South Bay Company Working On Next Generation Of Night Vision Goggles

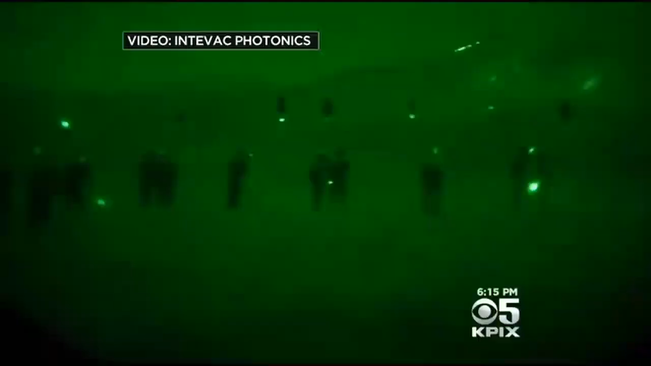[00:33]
Intervac Photonics of Santa Clara has brought the familiar green glowing images of night vision into the electronic age.
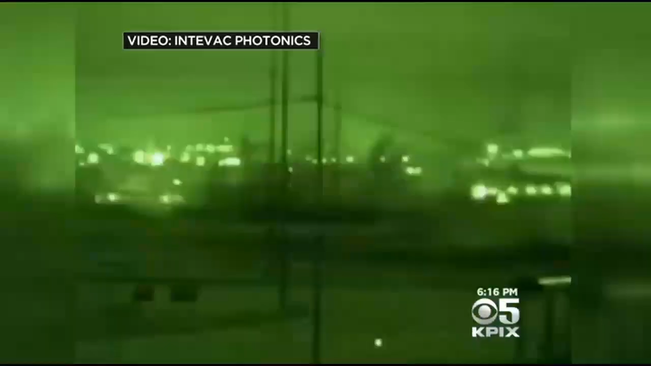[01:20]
The cameras are now being mounted on Apache attack helicopters,
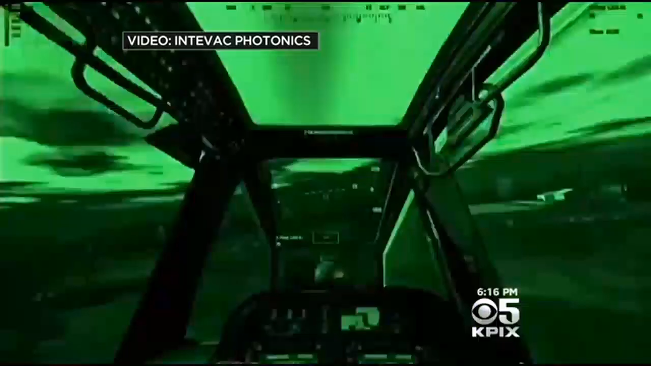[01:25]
meaning pilots no longer have to look away to monitor instrument data.
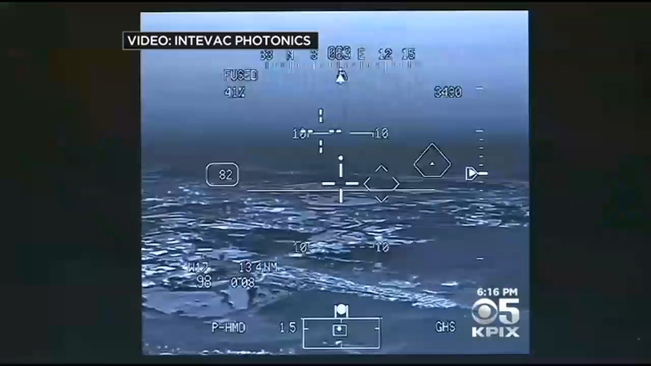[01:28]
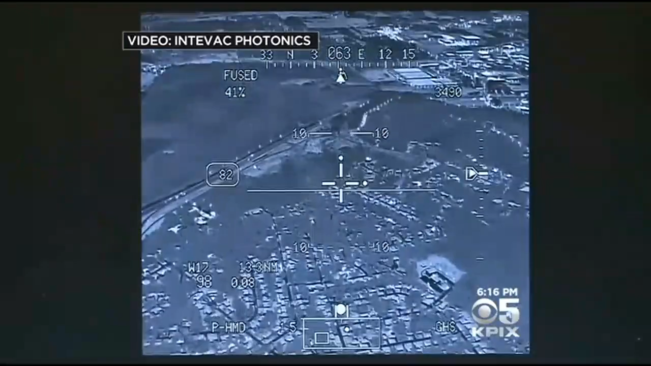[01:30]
And no matter where the pilot looks, he'll have that information.